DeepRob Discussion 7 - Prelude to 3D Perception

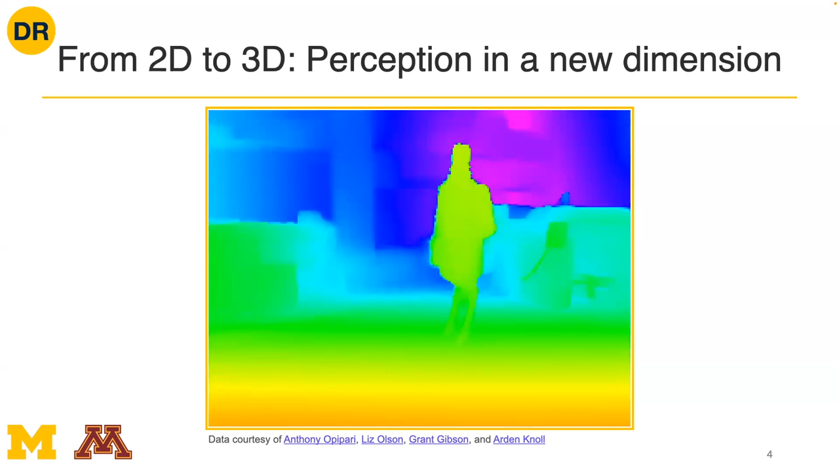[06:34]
But to make it more easy to actually kind of understand as humans, it's useful to use a color mapping to take that one channel of depth and then produce like a color image. For our networks, they're not going to do that. So our networks, when they're consuming RGBD images as input, what they're going to have really is the three color channels. So you'll have, in this case, maybe like some, you'll have like your color image on the left, which has the, like I said, like the three channels. And then it has like 1920 pixels in width, maybe 1440 pixels in the height. And then there's going to be this separate one dimensional, or like one channel array, which is the depth, which is the depth image.
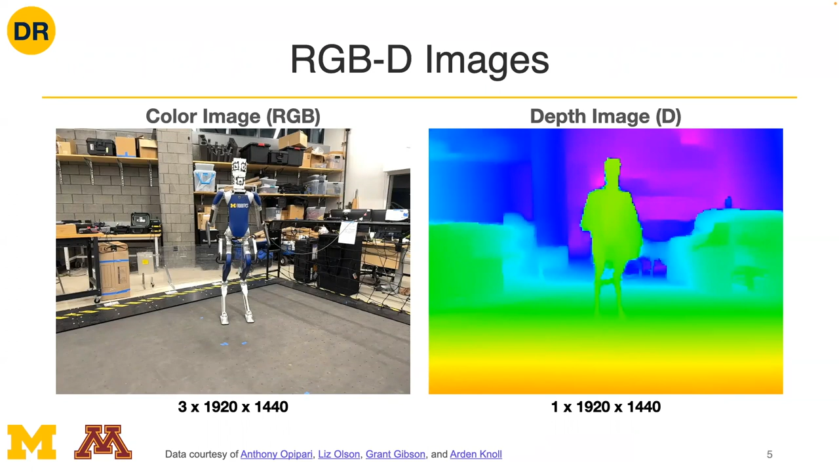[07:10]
So you have for every single pixel correspondingly in the, in the color image, you have this, this depth value. And so if you put those two together, the way that you can think about RGBD images is really not too dissimilar from how we've been thinking about RGB images. You just concatenate that channel dimension so that your input to the, to any of these networks or to any other processing algorithm that's going to be taking these, this sensor data's input, is this four channel tensor. So you have like your RGB channels plus, in terms of concatenation plus, the depth channel.
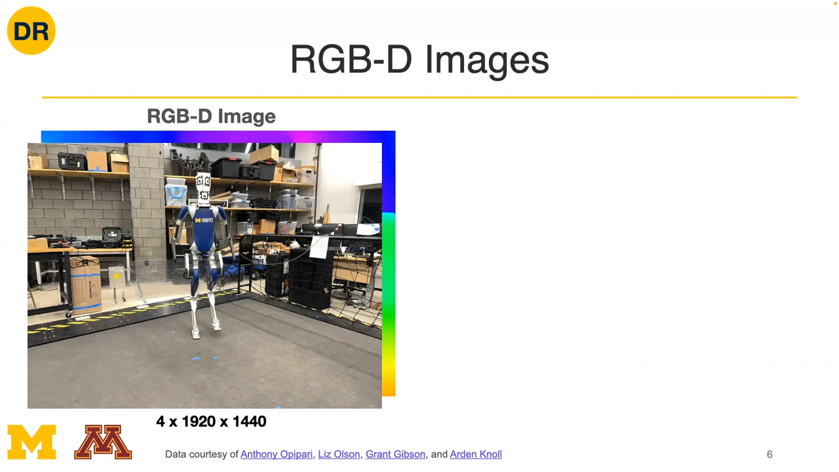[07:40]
And so overall, it's still this 3D tensor that we could potentially pass through some deep neural network to perform a variety of different tasks. And so RGBD images have been used for a huge number of tasks within computer vision and within robotic perception. So on this slide, I'm just listing out some of maybe the more common ones that you might think of, but this is not a complete list. Like RGBD input is used for all sorts of, like for truly like all sorts of tasks. And so for one thing, which I will talk like a little bit more about the sensors on the next slide, but these depth sensors are very cheap.
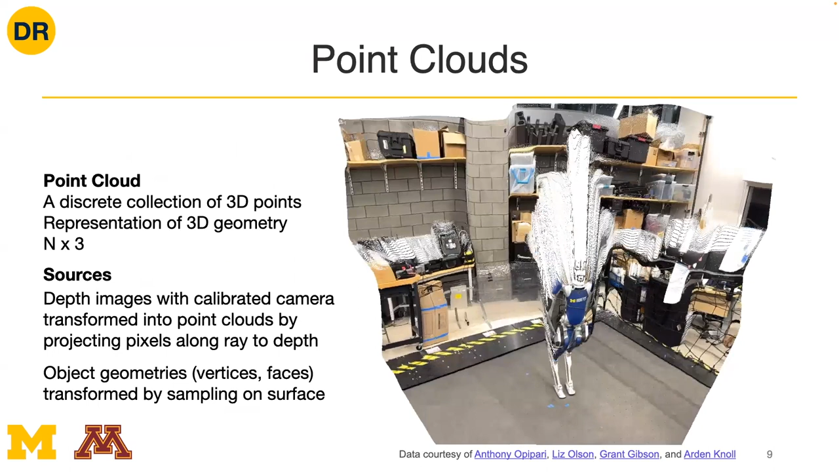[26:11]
Well, for one thing, there's a point cloud being visualized on this slide. So that is a point cloud that you're looking at. It's a point cloud, though, that's been rendered now onto the 2D screen. So it's been kind of flattened back into 2D space. But that's just the way that we can present information effectively for now. So, okay, but what is a point cloud more like by definition? So a point cloud is just a discrete collection of 3D points.
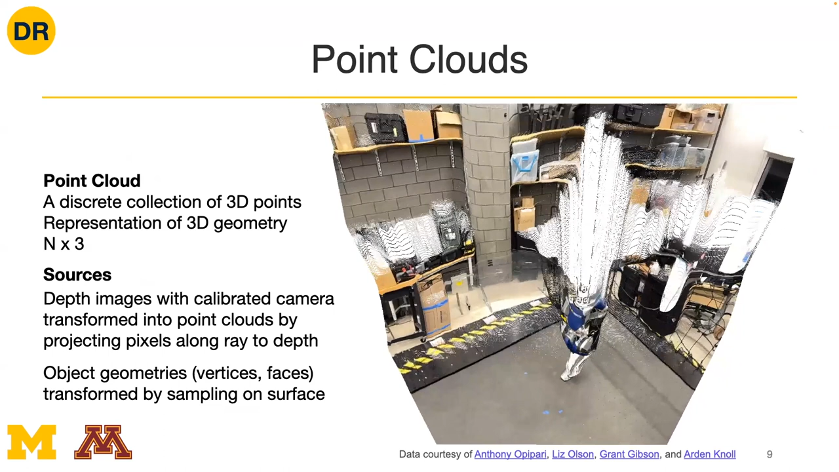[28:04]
Our camera doesn't pick up any points beyond the robot that's now been occluded by the robot. So that's like that fact that there's like this big occlusion behind the robot in this case. And what I mean by that is like this whole section here where there's like a white, like empty region. That's really just a fact of how I've created this point cloud. And so how I created this point cloud was I took the depth image that we got from my RGBD camera. And then because the camera was calibrated, we knew what the actual, what's called a projection matrix is from the 3D world into the 2D camera plane on the sensor.
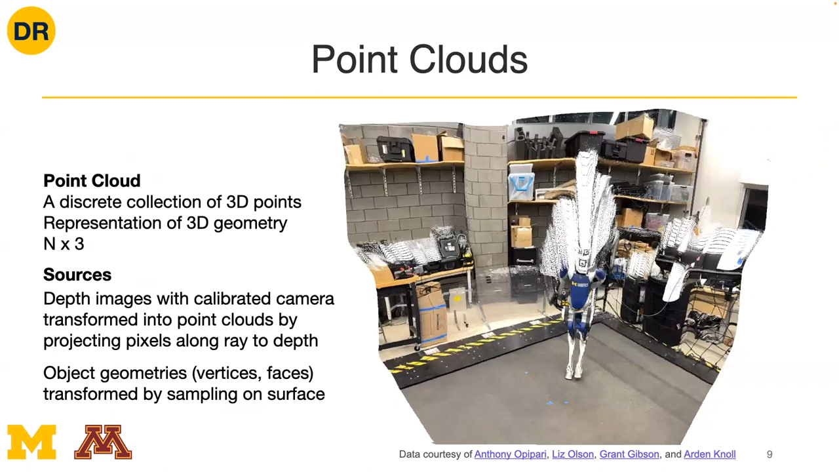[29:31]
In addition to that, I mean the one other thing that we're doing here which is a little bit deceiving is we're coloring the points once we've projected them out into the 3D space based on the RGB color from our image. So point clouds don't always have this color information. We're showing that here because it's a nice visual. It's much more interpretable for us humans to understand. But a lot of the times it's possible to have point clouds which don't have color features associated with them. So how would those types of point clouds come about? Well, the source for those is the second source then that I've highlighted in this, like on this slide down, wherever my cursor, down at the bottom here. So where we would get colorless point clouds is generally speaking at least it's like where we would have some object geometry.
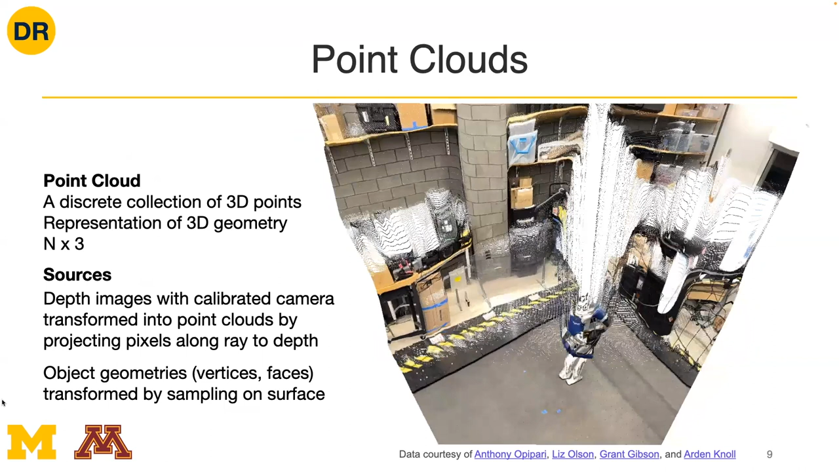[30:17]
So we actually have like a set of vertices and faces, like surface faces describing some object. So that could be an object like a table. It could be a can. There's anything in the 3D world you can imagine you could describe as a set of vertices and faces at least up to some approximation error. And if you, let's say, sample from the surface of those faces or you sample from the set of vertices describing an object, that will give you a set of points in 3D space that have no color information. And so that's where you might get a source of point clouds that don't have a color information but they still have these 3D points. So generally speaking, I would say at least in robotics, those are going to be the two main sources of point clouds that we're really going to be thinking about.
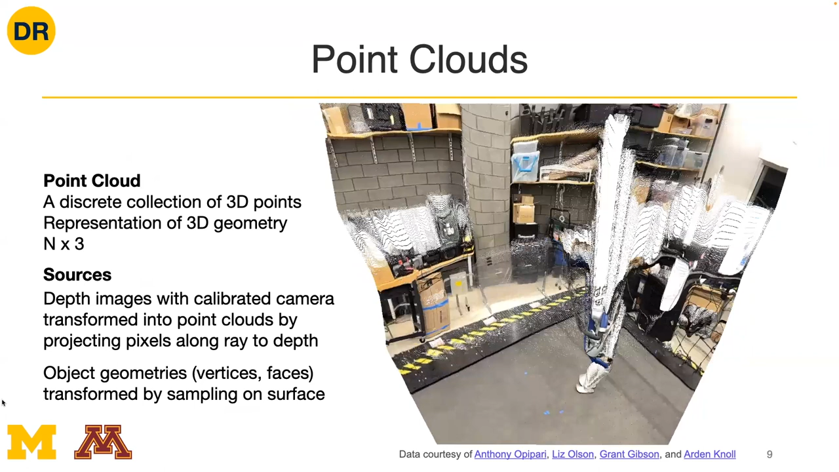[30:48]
We're going to have point clouds that have color information along with them, which are really coming from these RGBD images. And then we're going to have point clouds that don't have color information and those are usually coming from object geometries. So like an OBJ file or some,
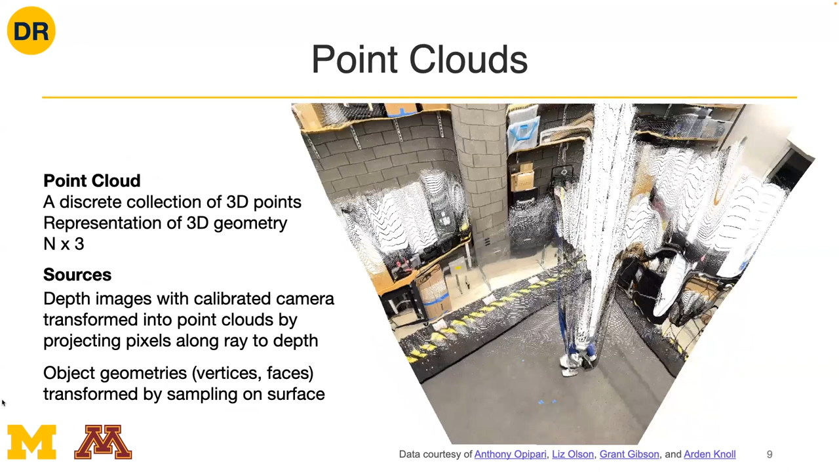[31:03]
like a PLY file, some object representation in terms of vertices, faces, meshes.
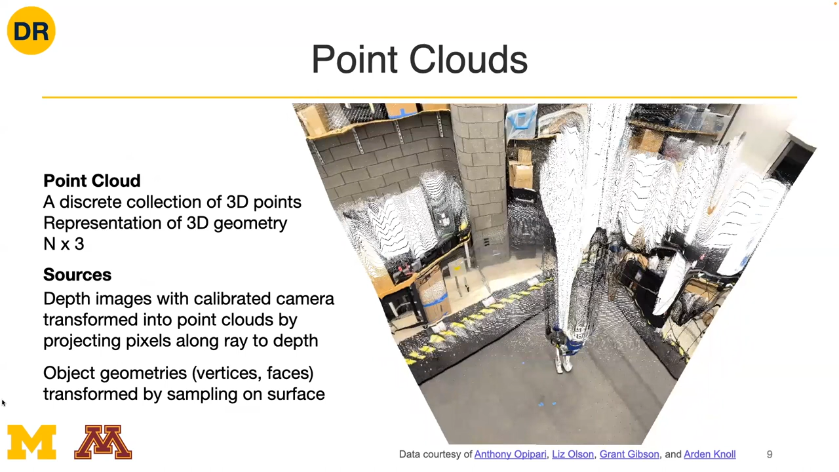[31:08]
These are all kind of synonymous.
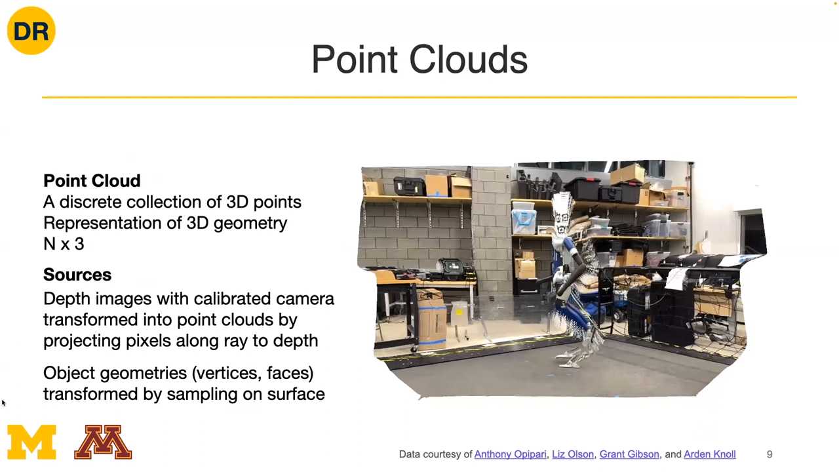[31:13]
Questions on point clouds? We'll talk more about some of the things we can do with point clouds now, but before we move on, how we represent point clouds, how we make this visualization.
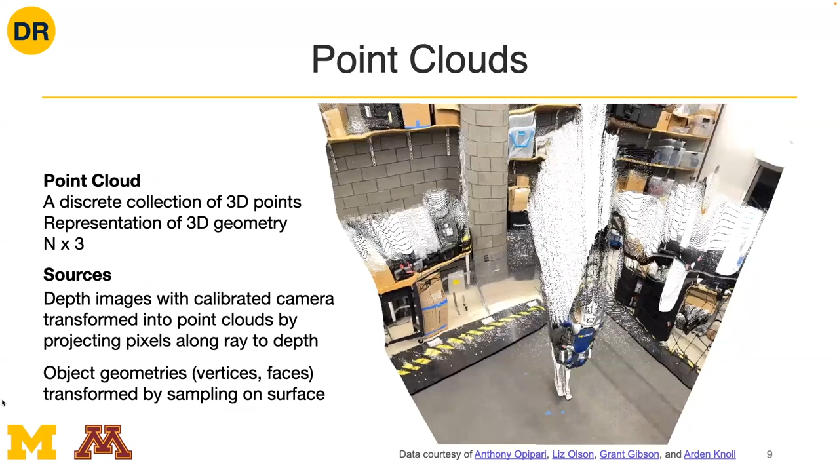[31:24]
So these are point clouds. And what are the types of tasks that we might want to perform with point clouds?
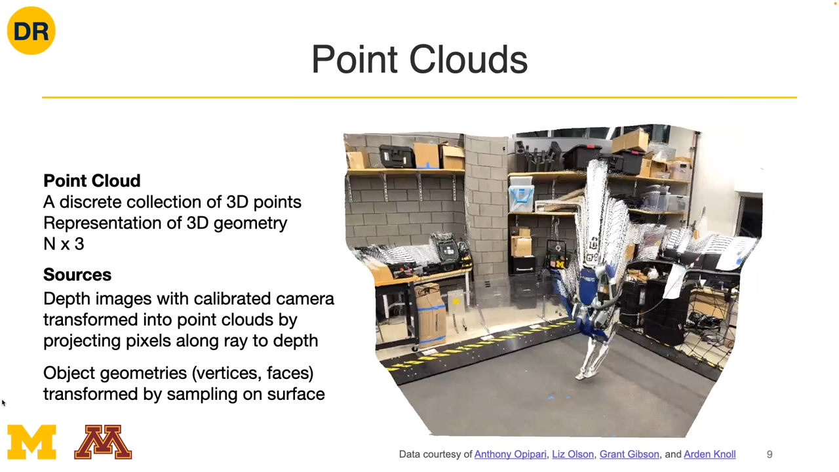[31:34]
Well, one thing we might want to do is classification, so recognizing what object is in a point cloud. So let's say maybe that we run in like a 2D object detector like mask R-CNN on the RGBD image. We could then extract the point cloud representation from that cropped window that we get from the object detector and then give it to a specialized like recognition algorithm that maybe is even better than our mask R-CNN detectors.